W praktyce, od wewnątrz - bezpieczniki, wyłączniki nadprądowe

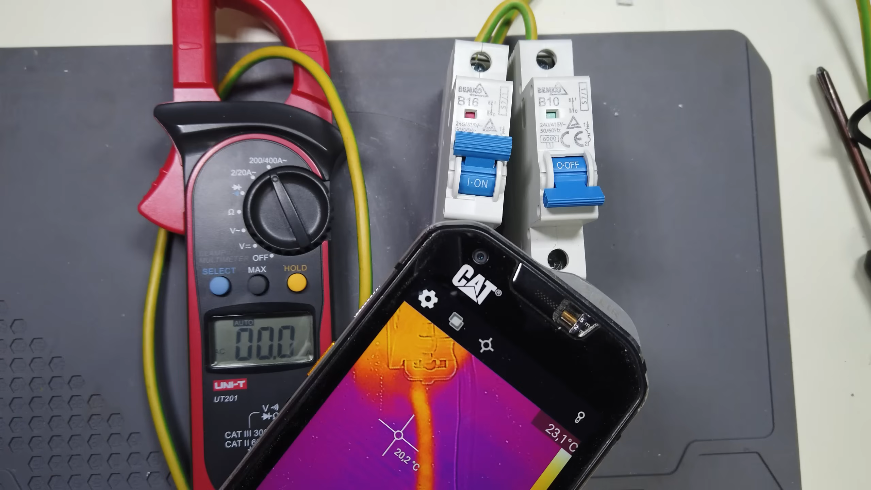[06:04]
mam tu przewód 1,5 mm kwadratowego standardowo zabezpieczony B10 to zabezpieczenie zadziałało zanim się nagrzał no może 2 stopnie a jak będzie przy B16?